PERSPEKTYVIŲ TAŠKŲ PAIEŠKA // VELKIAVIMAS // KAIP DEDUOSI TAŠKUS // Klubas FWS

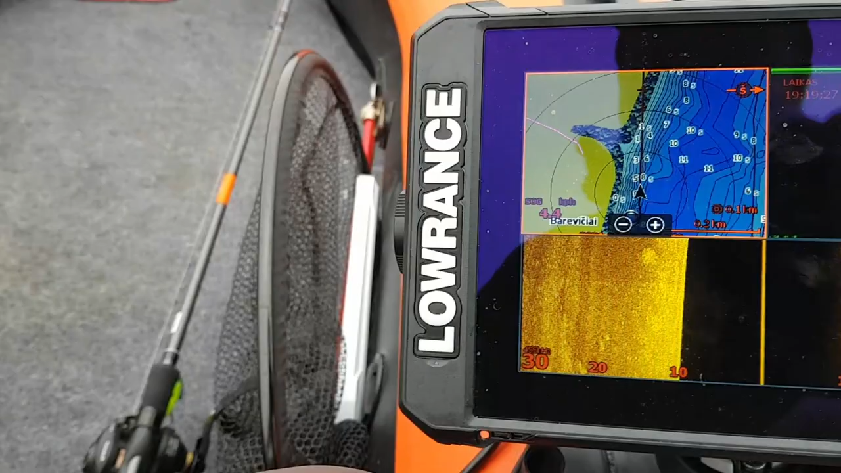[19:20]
Žiūrėkit, kiek įdomi vieta, prie pat krantas, prie pat krantas, o 8 metrai.
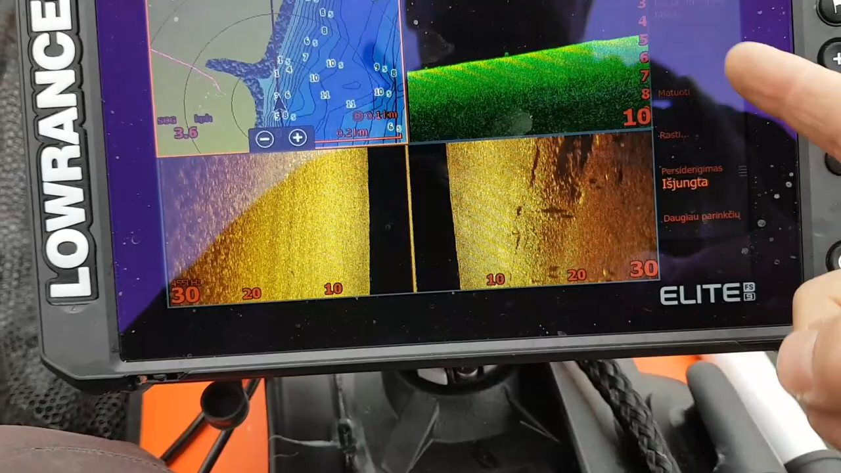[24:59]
Matot, koks dugnas, o visokis, va, neligumai, neiškumai, va, štoj vietoj, va, ir laiko sižuvis. Čia yra, va, brovke.
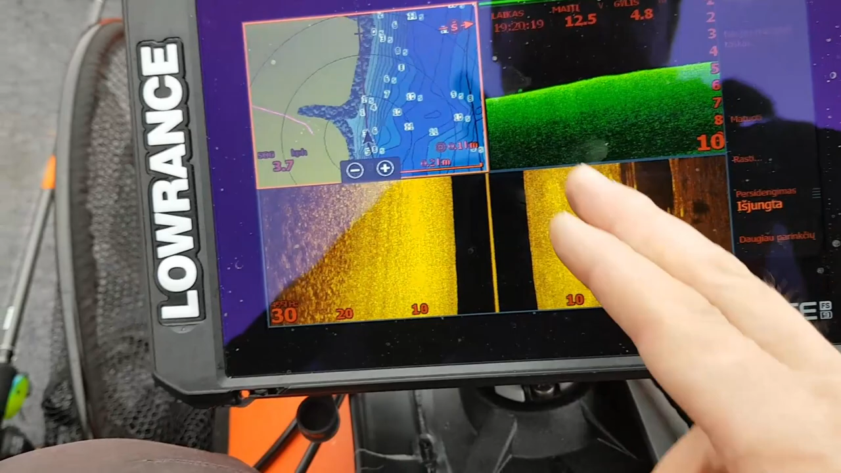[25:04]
Va, tokie vietą reikia pasižymėti. Čia gera vieta. Opa. Dedam. Pasirašom.